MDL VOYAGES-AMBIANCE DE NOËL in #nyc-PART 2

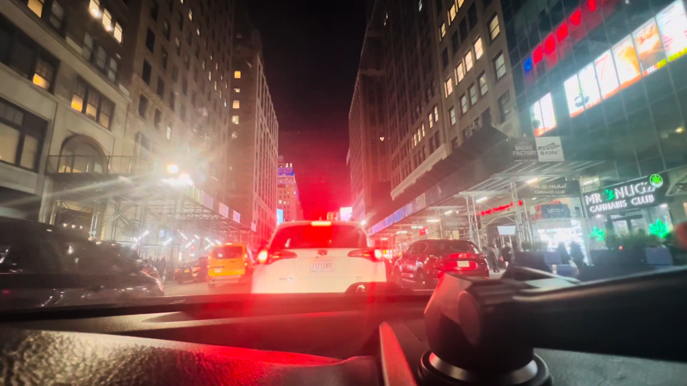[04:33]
Pour venir à cette ambiance ici aujourd'hui, en cette période de Noël, période de fête à New York, je suis agréablement surpris par la circulation qui est assez décente. Le trafic s'est amoindri, la circulation, je veux dire, les embouteillages, voilà. C'est pas aussi mauvais que ça. parce que ça a été bien organisé, mais je suis sûr que c'est différent par endroit, c'est clair. Hein?
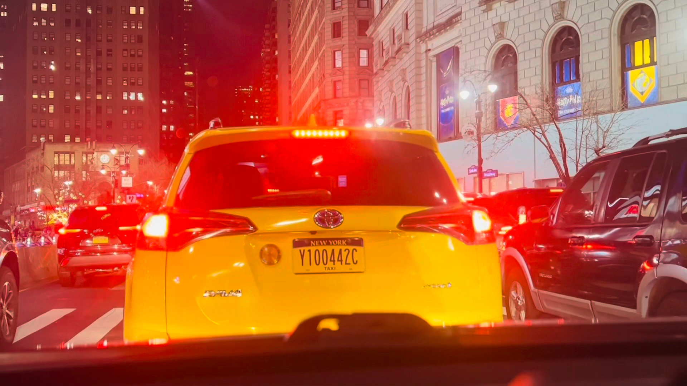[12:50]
Oh là là, il est en train de bouffer, il a la nourriture avec une main, c'est le taxi à votre gauche là, il est en train de bouffer en travaillant. Là c'est la 34e rue où il y a beaucoup de magasins évidemment, que beaucoup d'entre vous connaissent. Je veux juste vous offrir l'ambiance qui fait durant Noël à New York. Et là c'est Macy's. Évidemment, les magasins Macy's.
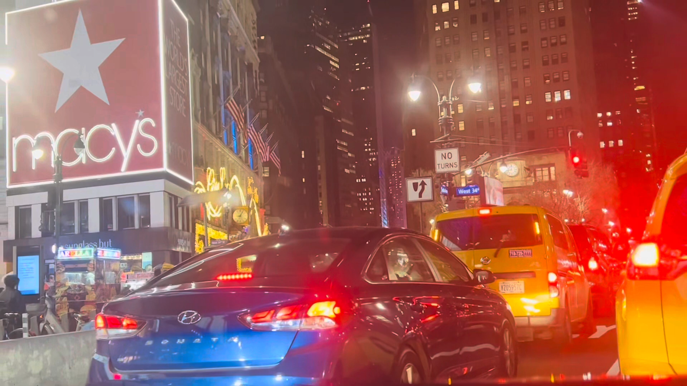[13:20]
Exactement à la 34e rue, entre la 6e et la 7e avenue. Et Broadway traverse également cette rue. Je vous dis, Broadway, c'est le serpent de Manhattan. Alors, je constate qu'il y a beaucoup de visiteurs, il y a beaucoup de touristes. Il y a du monde à New York. Il y a du monde à New York. Il y a du monde, il y a un grand monde à New York.
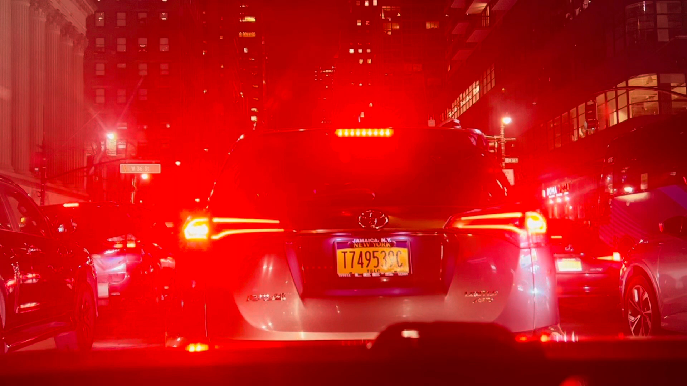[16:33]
double park, pour descendre un client et ça retarde tout le monde ou quelqu'un essaie de tourner à droite pendant qu'il y a des gens qui traversent la rue. Personne ne respecte le code de la route. Chacun fait un peu ce qu'il veut. C'est comme ça quand il y a des millions de gens qui essaient de circuler dans un endroit qui n'est pas si grand. Manhattan, c'est petit.
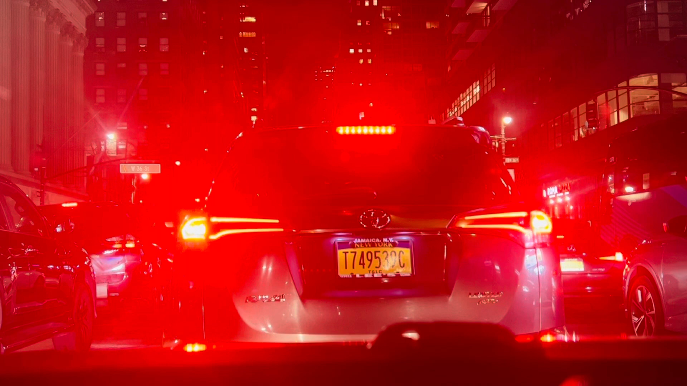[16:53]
Hein. C'est quoi? 20, 25 miles, c'est quoi? Une trentaine, quarantaine de kilomètres du nord au sud. Et puis, d'est à l'ouest, c'est quoi? 2, 3 kilomètres? Je ne sais même pas si c'est ça. J'ai oublié. C'est pas grand. Manhattan, c'est petit. C'est une petite île où il y a une concentration d'humains qui ne dit pas son nom. Ce qui crée une énergie tout à fait différente que vous pouvez même ressentir. Moi, quand j'étais ici, je fatiguais facilement. J'ai mes purées.
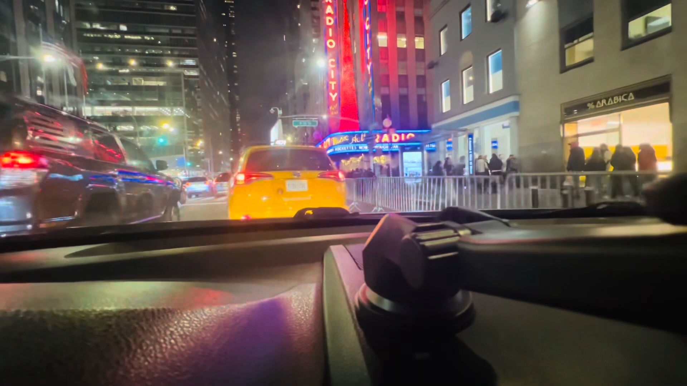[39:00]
I'm on 6th Avenue going up north. You chill. Alors, voici Radio City Hall. Trying to mess my vibe up. Radio City Hall, et voilà.